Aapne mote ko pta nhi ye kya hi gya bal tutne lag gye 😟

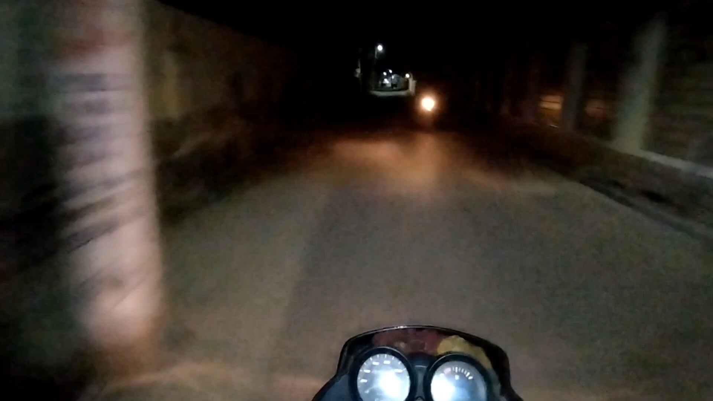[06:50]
जस्ट दूर कितनी गई है पता नहीं, एंड बहुत ज्यादा खड्डे खड्डे हो रहे हैं यार, एक हाथ से बाइक कंट्रोल,
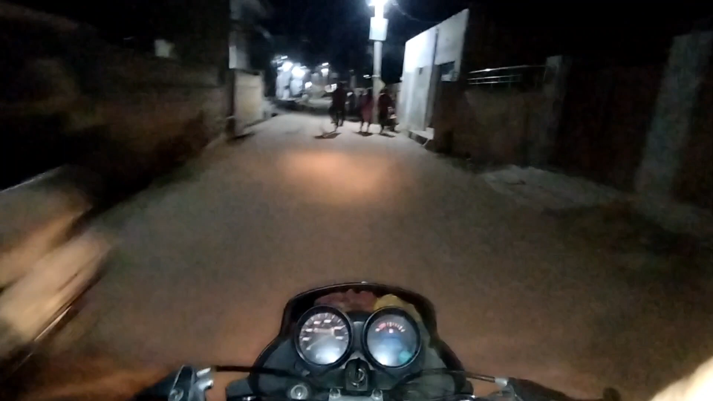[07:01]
कितने दूर कितने दूर और कितने दूर और।
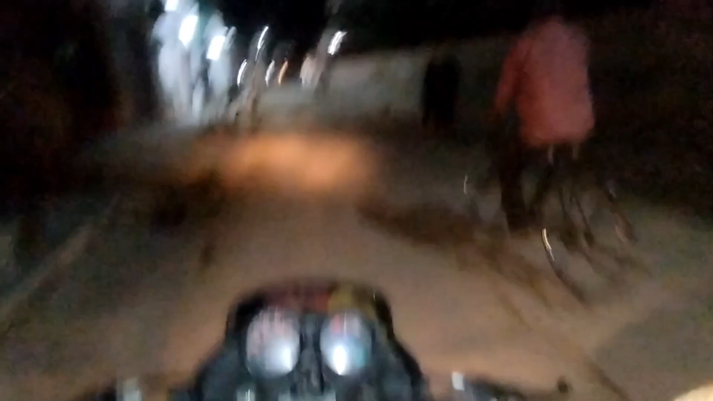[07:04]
एक बच गए यार, बहुत ज्यादा खड्डे हो रहे हैं, बहुत ज्यादा यार,
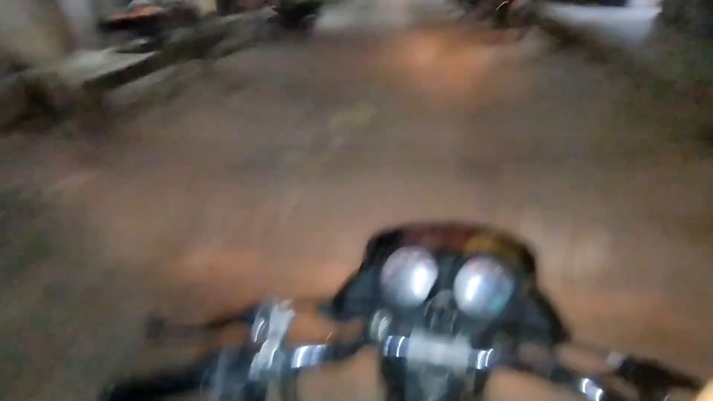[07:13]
तो भाई कितना गहरा घुस गया आज गली के अंदर।